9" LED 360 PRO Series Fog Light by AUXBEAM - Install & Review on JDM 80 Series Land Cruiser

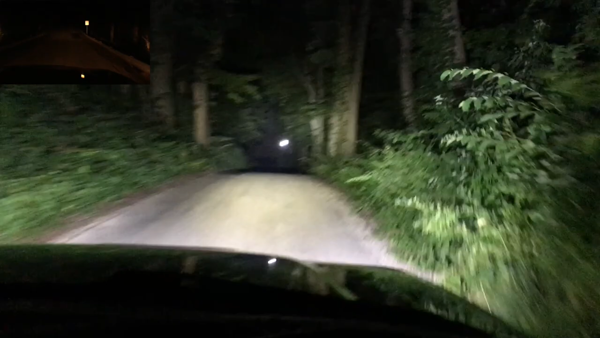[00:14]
And the difference is night and day, literally.
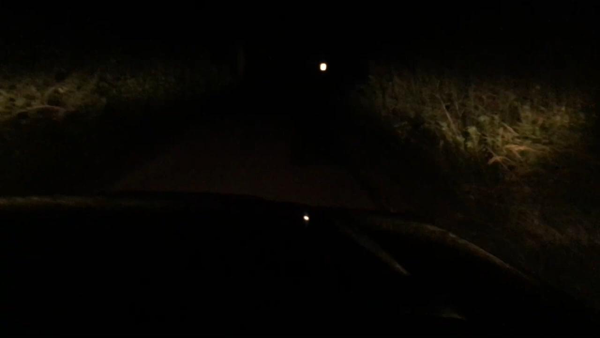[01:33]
They're so dim, I can't really go any faster than this, 8 miles per hour. Because I can't see more than maybe 25 feet in front of me. Alright headlights back on for a second. We're about to go up a big hill. So there's the original halogen lights from 1994. Let's get back to the garage and check out their replacements.
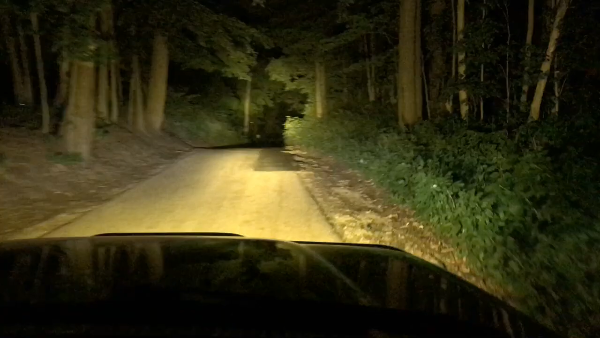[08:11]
And BAM! WOW! I can turn these headlights off. So I can see everything now. Before I could even go much faster than idle speed. Because I could hardly see with those old Bosch halogen lights. Going up this big hill again. Wow! I see the entire next hill. I'm turning my headlights back on here.
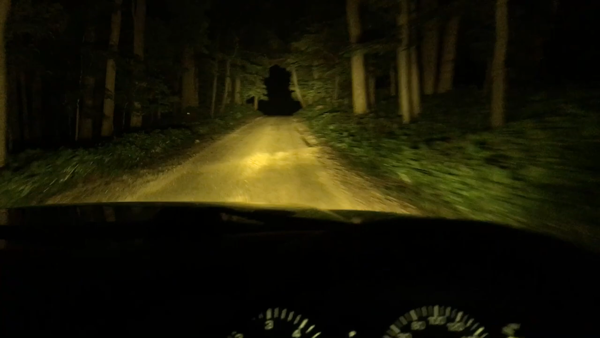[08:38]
In case anyone's coming at me. The road flattens out up here.
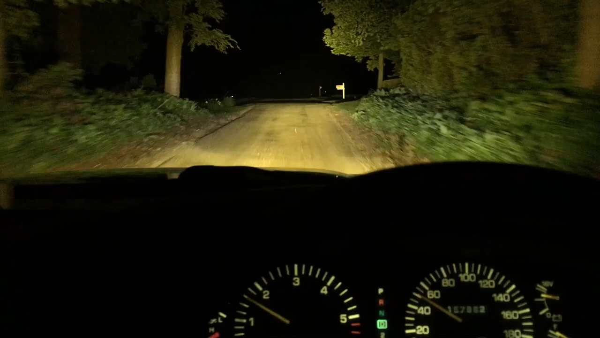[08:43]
That stop sign is about 8th mile away. Let's go back to just the headlights. I'm going to stop and pull the amber covers off. Okay now I'm heading back without the amber covers. So I've got a crisp white light. I think the color temperature on these was 6800K. The bugs definitely seem to be noticing me more without the amber covers.
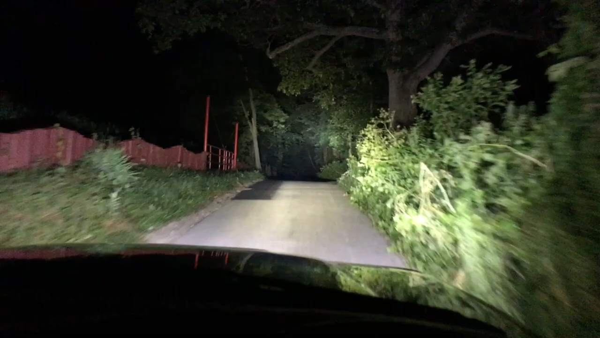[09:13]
Probably confused why the sun is coming down the road at 11 o'clock at night. The reflective signs were bright with the amber covers. But now it's like almost too bright to even look at them. I feel a lot more confident driving faster now. Because I can see everything out in front of me. These will be awesome on a side by side or a buggy or something that can really go fast off road. Coming back to a main road here.
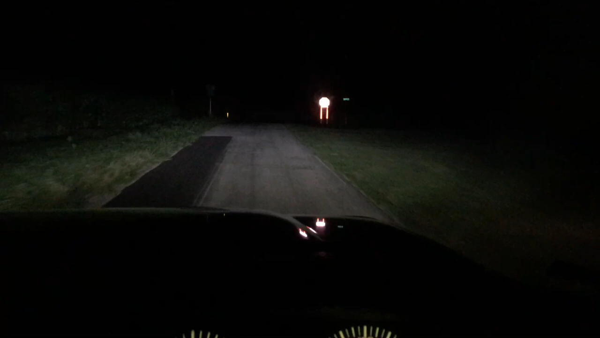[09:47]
Don't want to blind anyone. I'm getting used to those aux beams. I used to think these headlights were pretty good. Okay, one more quick test. It's starting to sprinkle a little bit. Sorry if it's not clear. But wow. That sign is almost too bright to look at. Well done Oxbeam. Well done. I'll put a link to these 9 inch lights in the description. And they make a 7 inch version as well.